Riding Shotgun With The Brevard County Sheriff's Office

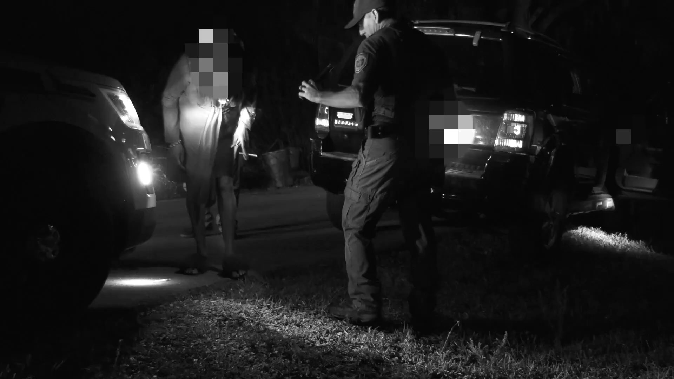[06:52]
Oh, is that a crack pipe that you're stepping on? Yeah, that's a problem. Come over here. Come over here. You come over here.